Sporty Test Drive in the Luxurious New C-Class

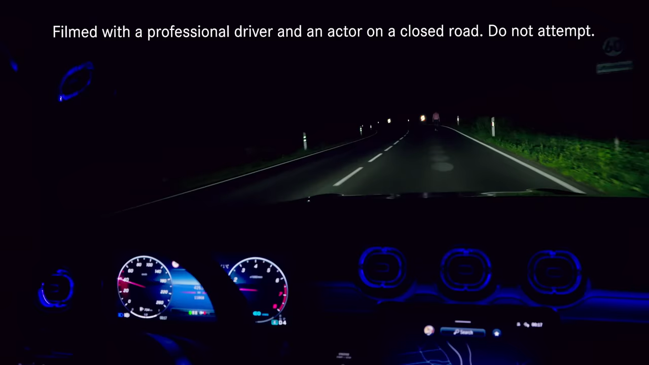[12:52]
are constantly adjusted to create ideal light conditions for every driving situation. As well as perfectly illuminating your pathway, the system can project symbols, animations and guidelines onto the road in front of you.